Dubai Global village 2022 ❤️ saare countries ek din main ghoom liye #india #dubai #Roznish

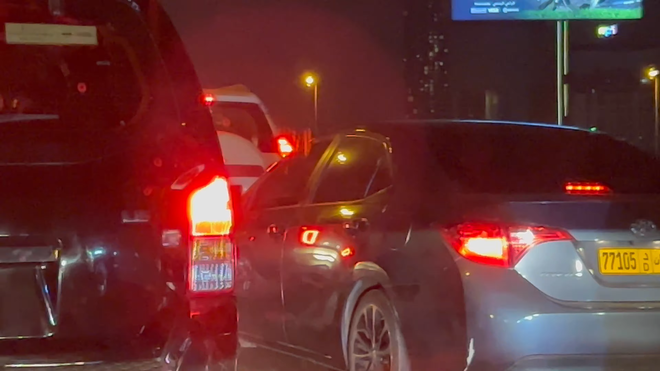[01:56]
ट्रैफिक भी बहुत है, नेशनल डे भी है, क्या करें,
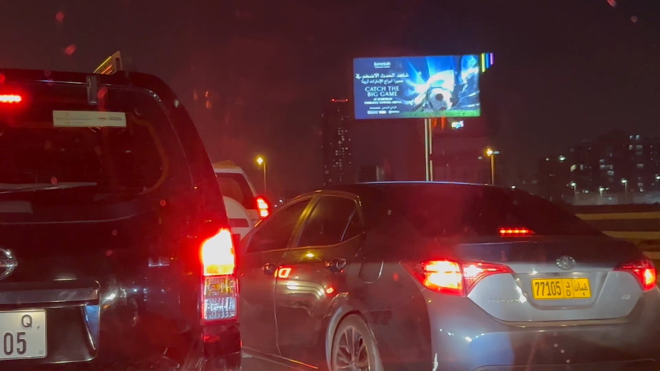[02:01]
फिर भी हम जाएंगे, फिर भी हम जाएंगे, क्या करो, इसको जाने दो,
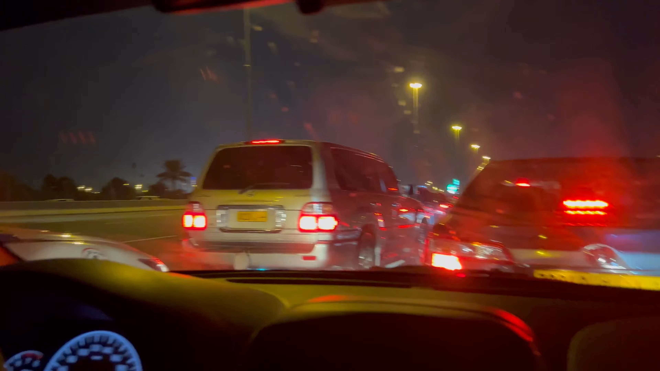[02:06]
नहीं ये अरब है, ओमानी है, तो क्या हुआ, वो अरबी है तो अपन इंडियन है, ठीक है, ऐसा थोड़ी ना किसी को भी घुसने देंगे अपन, सुन लिया लगता है, देखो जा रहा है आगे लेफ्ट साइड से निकाल लिया बेचारे ने, चल चल चल निकल।